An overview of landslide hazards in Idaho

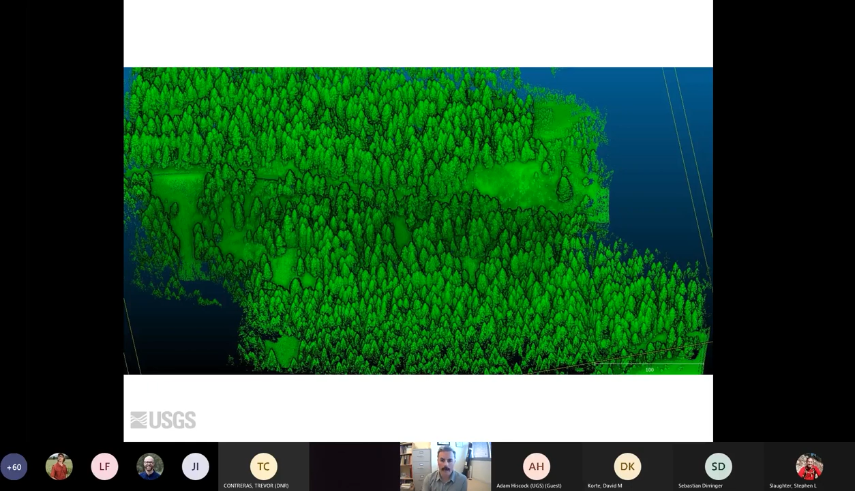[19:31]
But this is just the highest return. So you can see it's pretty forested. But after we filter that out, you can see we get a pretty nice digital elevation model. So this landslide and derailment that you see here occurred right in this scalloped section above the river.
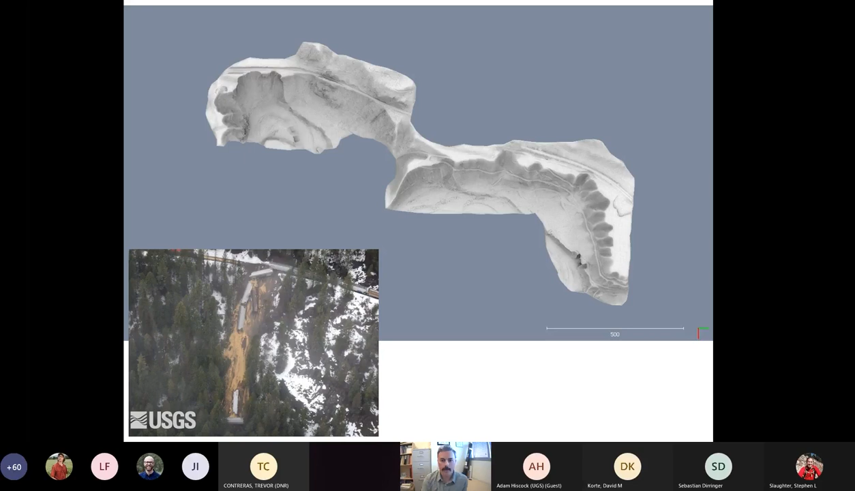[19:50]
And then another site we visited, we were able to see kind of a progression of what looked like younger landslides moving towards the right here. And you can see from this drone photo that that last one to the right is just above railroad track.
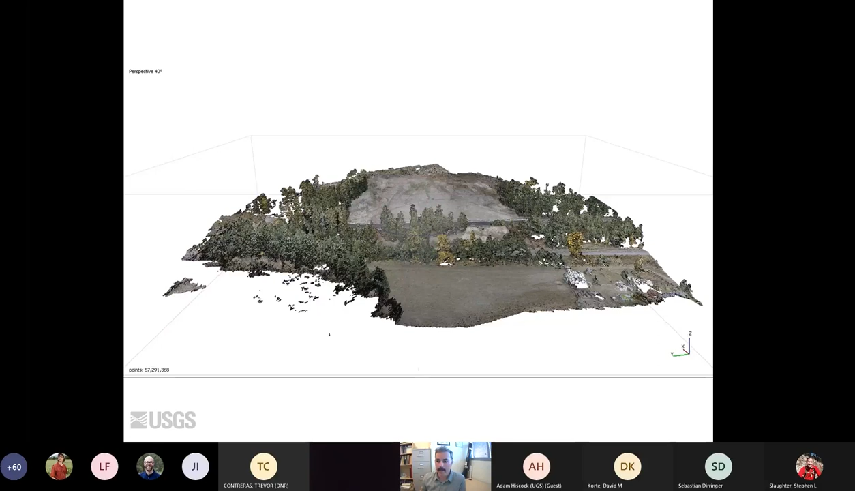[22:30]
And the drone has been super helpful for this kind of work, especially at small sites. Many of you may also use your own for this kind of thing, but it's really quick. It's really helpful. And you can produce some pretty decent digital elevation models like this. So this is the digital elevation model from that model I just showed you. And you can see that, you know, there's the slope that's been cleaned up. And at the time there were some new failures starting to form here. So a nice tool for repeat measurements or monitoring.
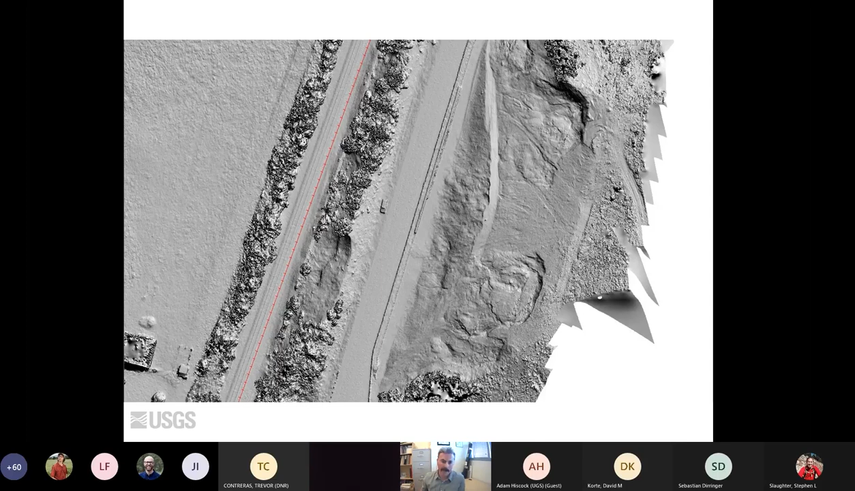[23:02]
And I haven't been back to the site in a while, so I don't know what it looks like right now.
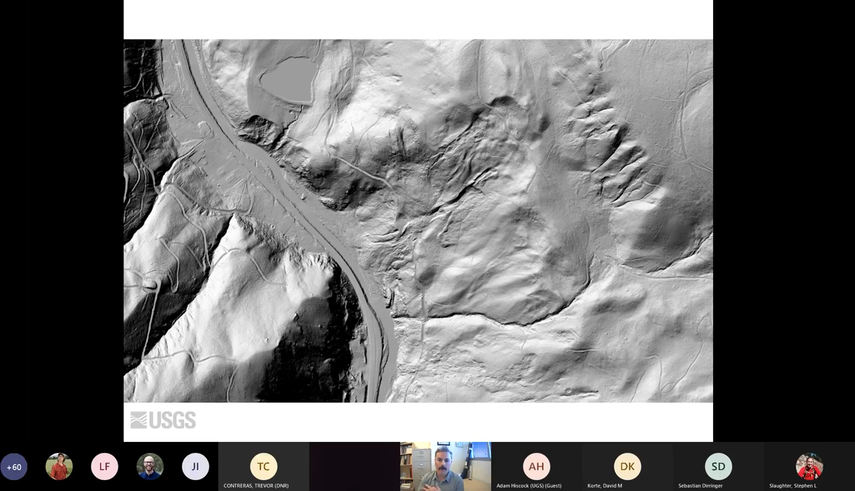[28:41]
But then in other places you have, you know, really distinct headscarves and failures and flow features. And the geology here, this is sort of in what we call the western Idaho shear zone. And there's a lot of metamorphosed rock that contains chlorite and talc and serpentinite. So it's pretty slippery. And that seems to be a contributing factor in a lot of these failures.
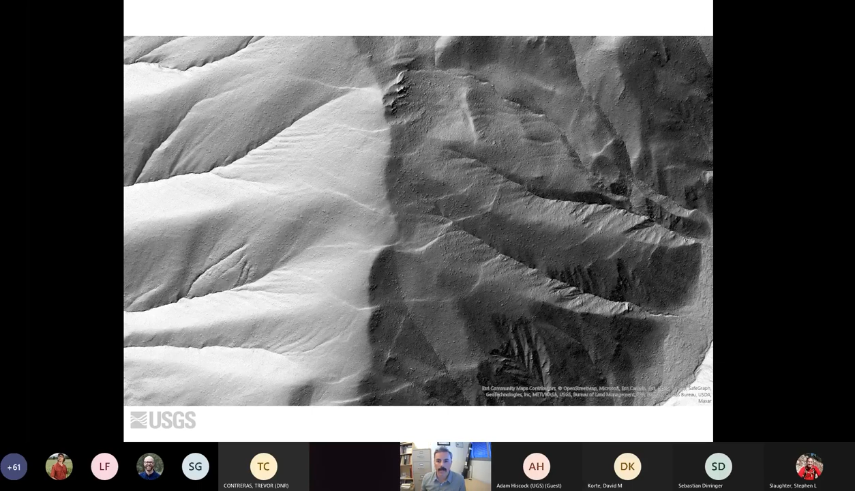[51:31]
And you can see usually there's quite a few two together in the same place that you rarely just see one. But you can see the illumination areas highlighting these uphill facing scarps along this ridge. This is near the, this is in the Sawtooth mountains. Here's another one. This is a slope map. So it's illuminated a little differently, but you can see a number of these basically slope
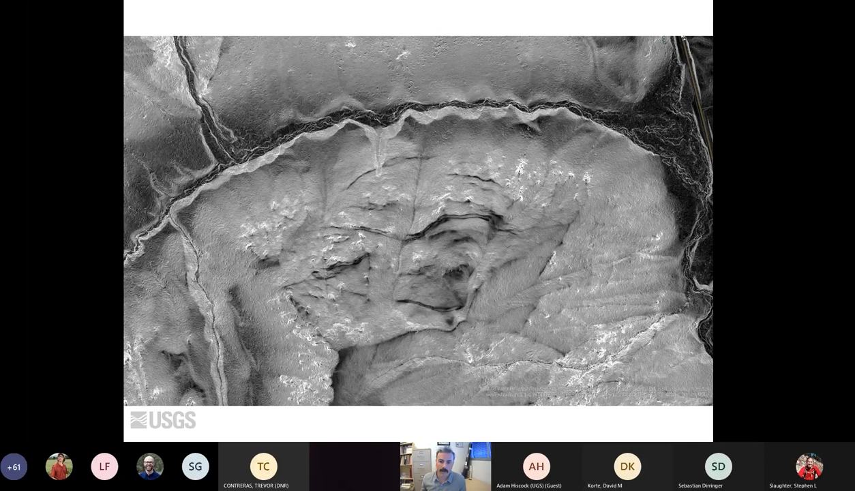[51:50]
parallel features that appear to be uphill facing. And then here's another example. This one is also from the Sawtooth, and this is again a slope map. But you can see a really interesting geometric pattern here. And I can assure you these aren't just logging roads. I mean, sometimes you see, you know, switchbacks or something like that. But this is just, this is just wilderness. There's no roads there.